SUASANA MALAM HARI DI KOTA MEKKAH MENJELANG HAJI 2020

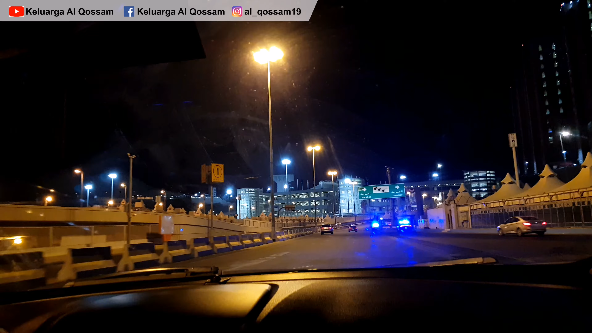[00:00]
Nah kita bisa lihat mobil polisi Masya Allah mobilnya Dodge Charger Nah depannya Fortuner Ini Dodge Charger Ini Dodge Charger
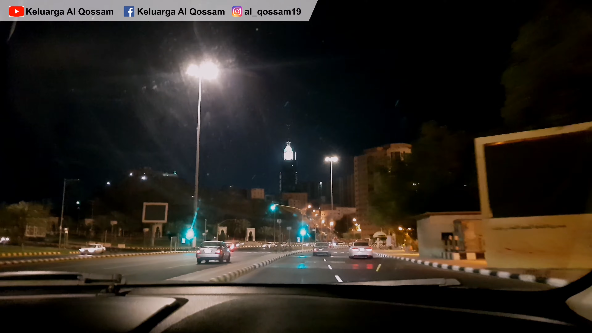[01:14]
Masjid Haram Tapi kita tidak akan mendekat ke Masjid Haram Karena Masjid Haram Hingga saat ini Masih Tertutup Untuk umum Jadi hanya orang-orang tertentu Yang bisa masuk ke Masjid Haram Seperti Para petugas Kepersihan Dan Petugas-petugas lainnya Yang bekerja Di Masjid Haram
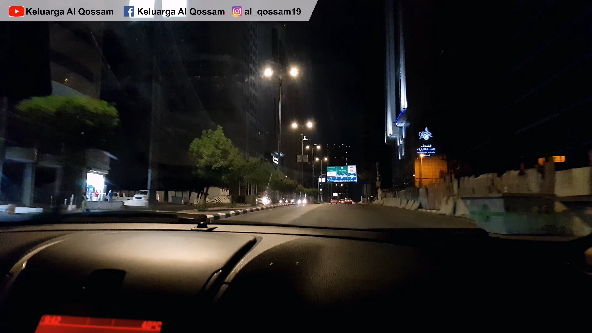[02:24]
Untuk Petugas kesehatan Dan juga Petugas keamanan Ya Sekarang kita berada Di Raih Bakhesh Yang Raih Bakhesh ini Sangat dekat dengan Masjid Al-Haram Dari sini Sudah bisa jalan kaki Menuju ke Masjid Al-Haram Yang kita bisa lihat
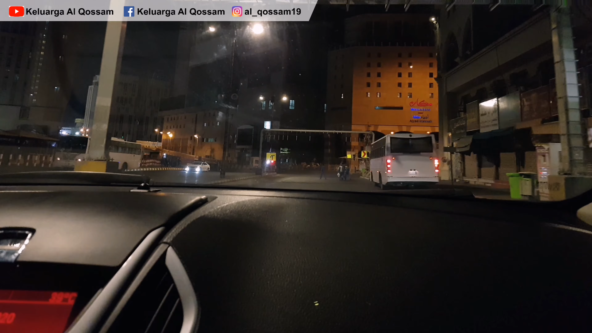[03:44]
Ya inilah Suasananya Kita bisa lihat Nah sebelah kanan ini Hotel Elaf Masya'air Ini pekerja Nah ini para pekerja Masjid Al-Haram ya
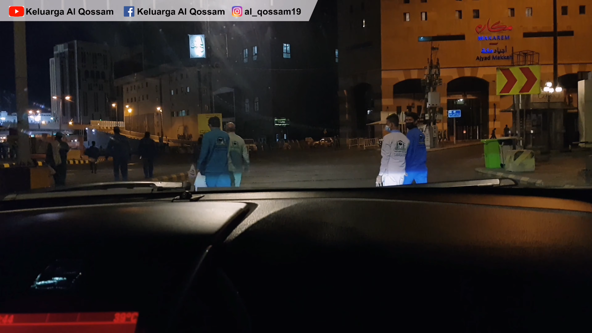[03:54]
Mereka Bisa masuk Sekarang shift Untuk Gantian Ganti shift Nah itu sebelah kiri Masjid Al-Haram Kita bisa lihat Banyak sekali polisi ya Kita tidak bisa masuk Dan tidak bisa juga mendekat Ini hotel Makarim Ajad Nah siapa yang pernah
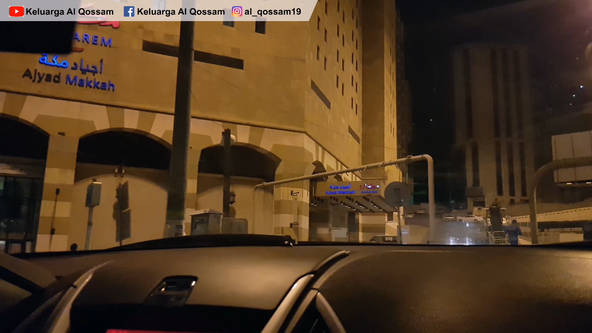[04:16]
Menginap di hotel ini Dan sebelah kanan ini Hotel Rayana Nah hotel
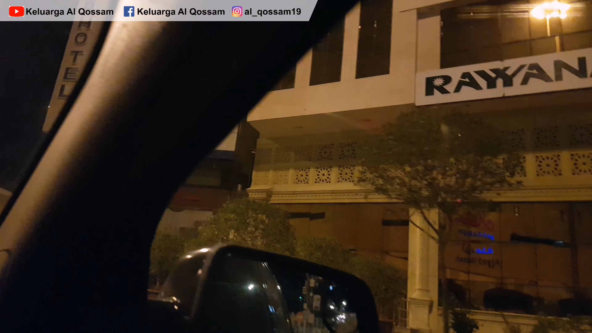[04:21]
Rayana Kita sekarang berada Di Ajad Masjid Al-Haram Sini biasa Jamaah Haji Indonesia Sangat banyak guys Nah ini jam pulangnya Para
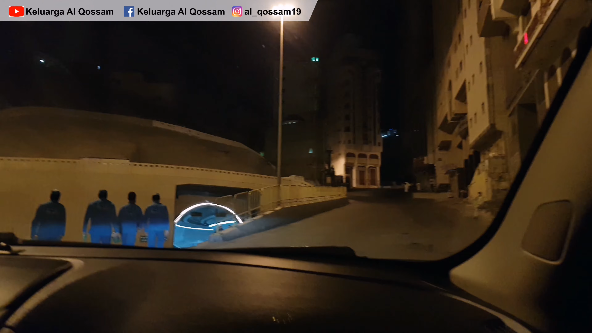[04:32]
petugas ya Jadi gantian mereka Kita akan lihat nanti Lebih dekat Kita lihat dulu ke atas Ada hotel Yang biasa dipakai Jamaah Indonesia juga Ya Fajar Badi' Fajar Badi' Atau Hotel Olayan Olayan Pales Nah ini Sebelah kanan Ini juga biasa dipakai oleh Jamaah Umroh Indonesia Oke kita putar balik Dulu rumah saya di atas sana guys Masih baru-baru Jadi Kemajil Haram cukup jalan kaki
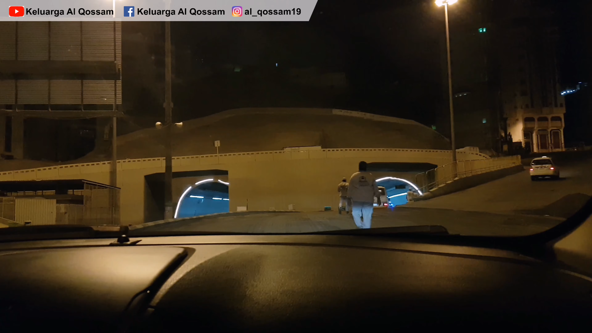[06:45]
Oke guys Ini Suasana Para petugas Masjid Al-Haram Ya pulang Menuju Basecampnya Masya Allah Inilah Mereka antri Naik bus
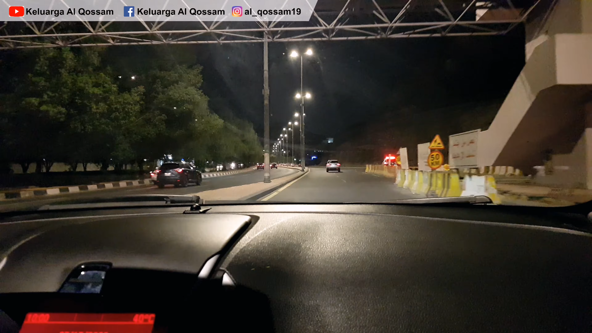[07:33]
Kita bisa lihat Sangat banyak Sekarang polisi Yang stay Di pinggir-pinggir jalan Nah ini salah satunya Bisa lihat Mobilnya FG Cruiser Sebelah kiri juga bisa Lihat Yang lewat Nah Jadi tingkat Keamanan Atau tingkat Pengamanan Yang dilakukan oleh Kerajaan Arab Saudi Menjelang haji ini Sungguh sangat Sangat tinggi guys Nah sebentar lagi Kita juga akan Diselip oleh Polisi Nah Jadi Di jalan ini Sangat mudah Kita temukan
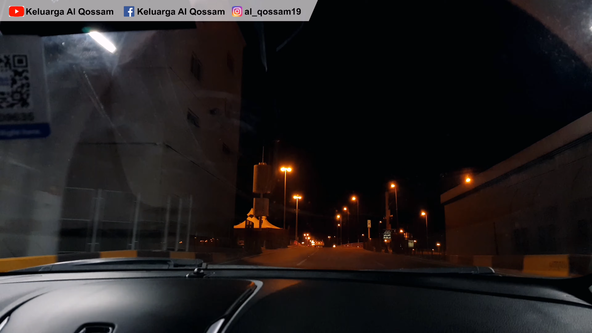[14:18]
FG Cruiser Ada Juga Pakai Fortuner Nah Sekarang Kita Sudah Berada Di Wilayah Mina Bisa Dilihat Sebelah Kanan Sebelah Kiri Kanan Semuanya Kita Berada Di Wilayah Mina Tempat Mabit Nah Guys
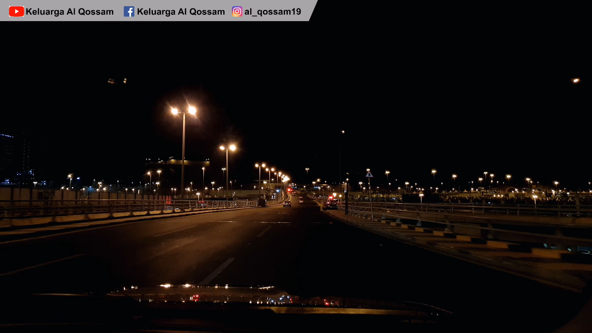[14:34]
Just Information Nanti Ketika Mabit Diminda Khusus Untuk Tahun Ini Semuanya Di Gedung Itu Sebelah Kiri Nah Semua Difokuskan Di Gedung Itu Ini Gedung FGIV Biasanya
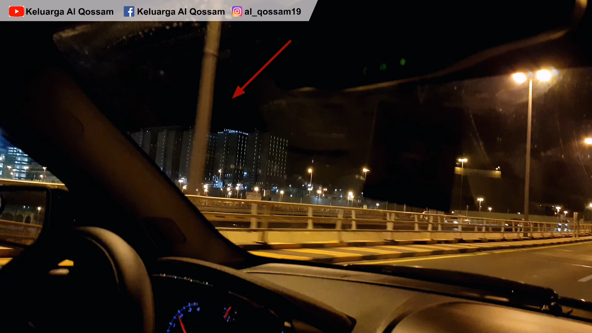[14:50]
Sangat Mahal Ini Jadi Tahun Ini Semua Jamar Akan Ditaruh Di Gedung Itu Abroj Mina Menara Mina
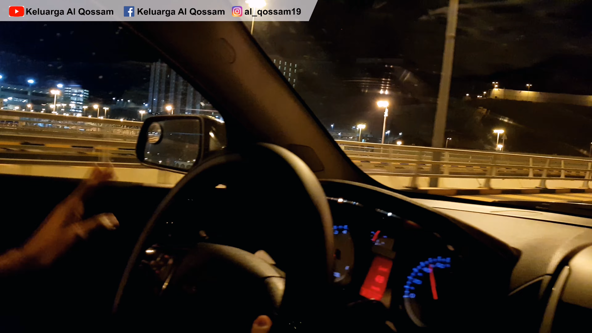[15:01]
Oke Oke Oke Oke Guys Nah Depan Kita Ini Adalah Jamar Nah Protokol Jamar Ini Mempar Jumro Nanti Perlantai Hanya Boleh 50 Orang Guys Jadi
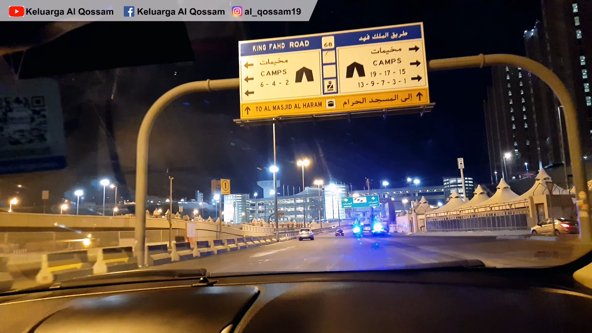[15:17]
Dibatasi Sangat Terbatas Nah Kita Bisa Lihat Mobil Polisi Masya Allah Mobilnya Dodge Charger Depannya Fortuner Ini Dodge Dodge Semua Ini Dodge Charger
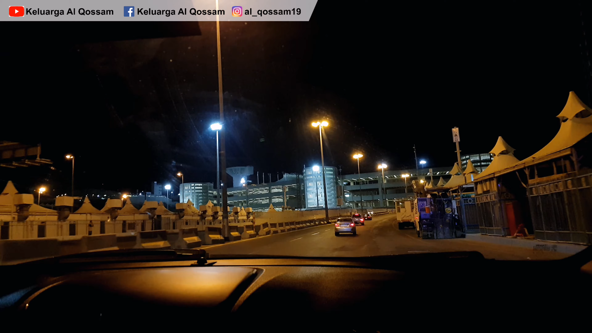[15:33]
Mobil Polisi Kereng Kereng Nah Ini Jamar Nantinya Perlantai Hanya Boleh 50 Orang Dibatasi Hanya Dibatasi 50 Orang
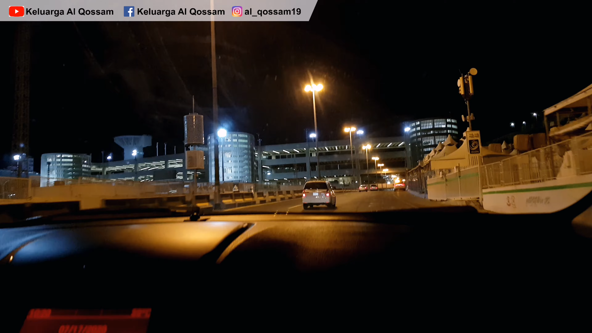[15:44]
Inilah Daerah Lempar Jumro Jamar Itu Tempat Melempar Jumro Dan Itu Sebelum Masuk Dicek Dulu Bang Jadi Nanti Sebelum Masuk Kerja Maret Ini Akan Diperiksa Terus Tas Reh Yang Punya Tas Reh Boleh Masuk Yang Tidak Punya Tas Reh Berarti Kena Denda Lagi Lebih Baik Yang Tidak Punya Tas Reh Jangan Sekali Sekali Nekat Untuk Melaksanakan Haji Tahun Ini